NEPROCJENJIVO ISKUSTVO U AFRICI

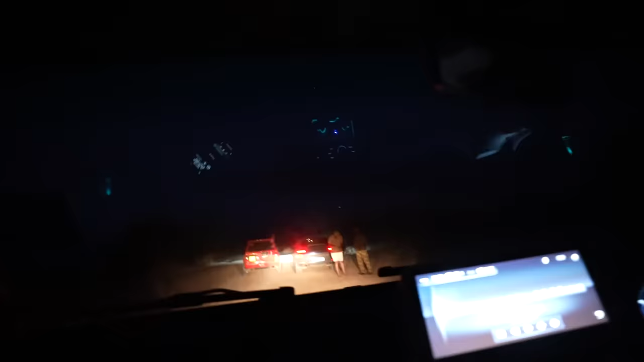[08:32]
Gdje smo mi, ljudi, šta se dešava, e?
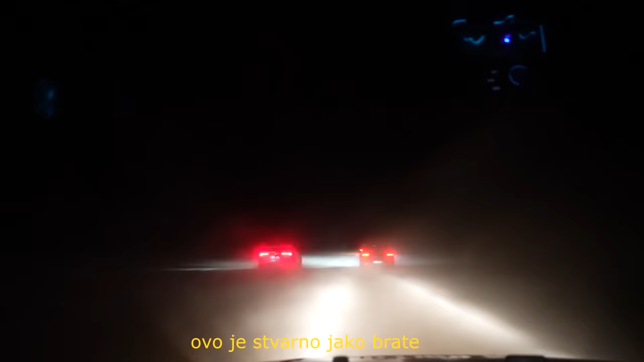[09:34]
This is really fucking sick, bro. Kako je ovo bolesno, a? Heli! Oh znači, my god.
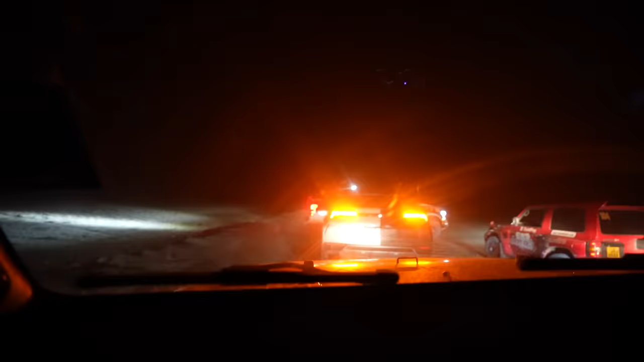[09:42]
Ljudi, izdušila je guma u Rusu. I sada vidite Raptora, on će da osvetljuje desnu stranu, a mi ćemo levu jer ovdje smo sad u ovom parku gdje ima lavova. U biti u Rusu je pukla guma. A vidjeli ste gdje se vozimo.
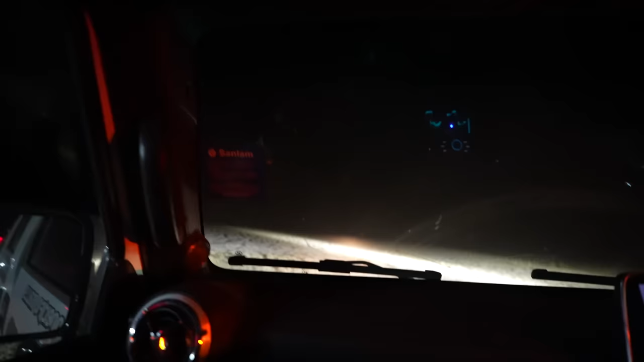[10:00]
kako bi vidjeli ako dolazi lav ili nešto slično. Pošto je ovo mjesto puno lavova, u biti ne smijemo izaći iz auta.
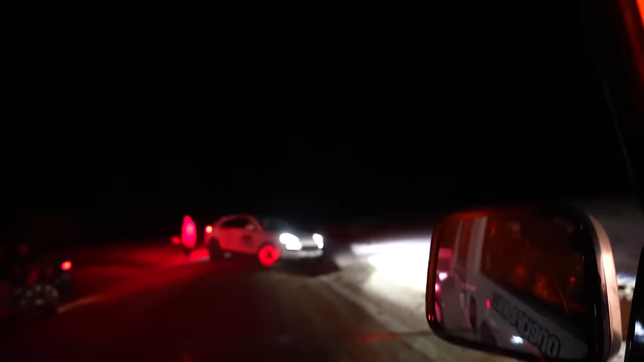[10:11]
Ovo je onako ko film neki, jebote, zvuči nerealno, ali stvarno ono je ovo mjesto puno lavova.